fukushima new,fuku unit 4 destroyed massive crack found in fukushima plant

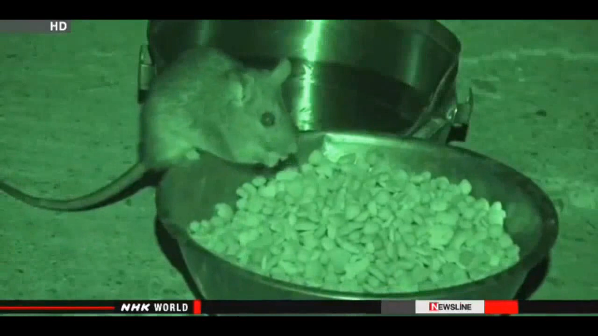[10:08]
They ate some of the food and took more away with them. Amazingly, they made over 200 raids across the night.
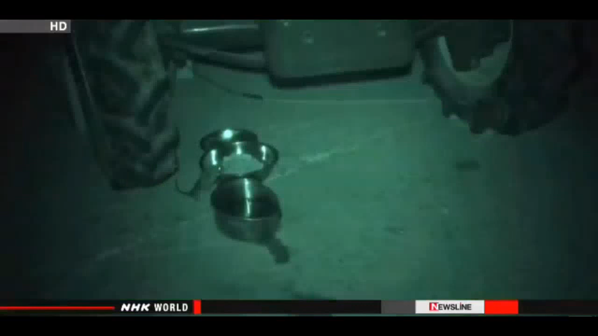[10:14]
By morning, half of the food was gone.